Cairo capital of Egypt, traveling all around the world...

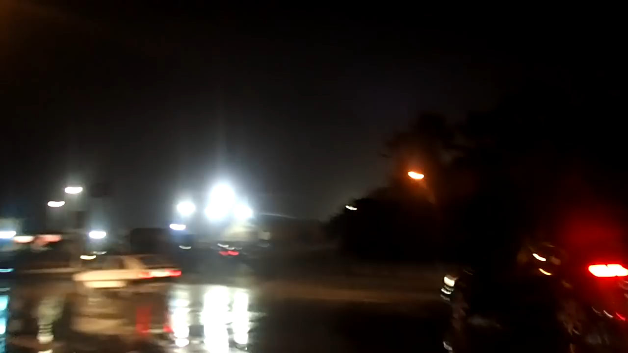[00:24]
Petro Sport. Petro Sport. So here is the stadium.
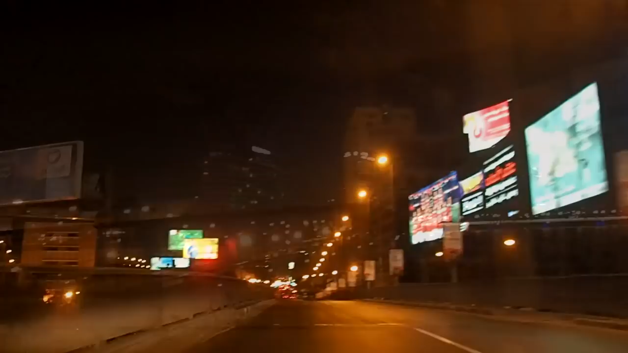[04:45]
A lot of billboards that they are making the nice city and beautiful city less beautiful.
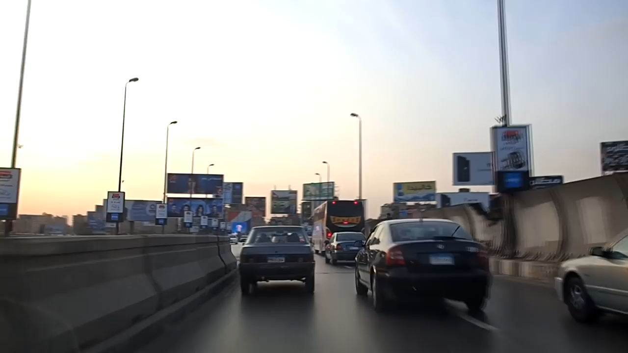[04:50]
This is downtown Cairo.
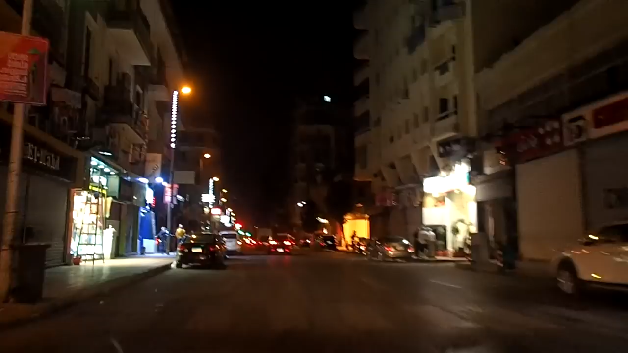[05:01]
And it's past midnight, so a lot of shops are closed. But still there is a traffic jam and lot of people go in restaurants, cafes.
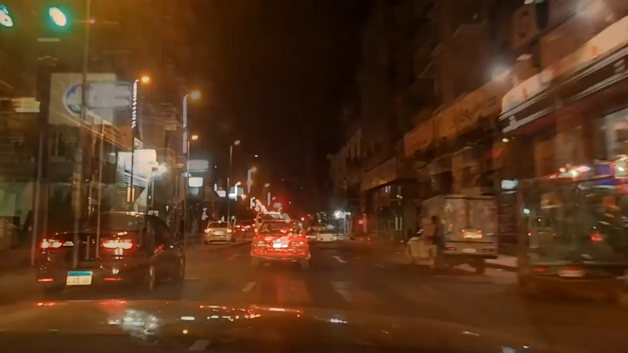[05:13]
In Cairo, there is no rules of driving. You can drive as you like.
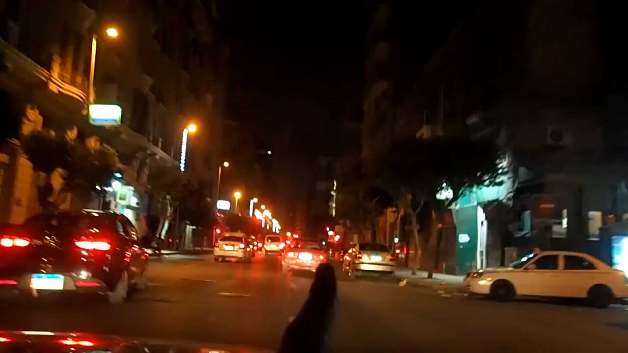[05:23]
As this guy, he's driving in the middle of two ways. Most of the Cairo, there is also no these lines that we are seeing now. It's exactly the reason why the people are not respecting this line. This flag, this is Tahrir Square.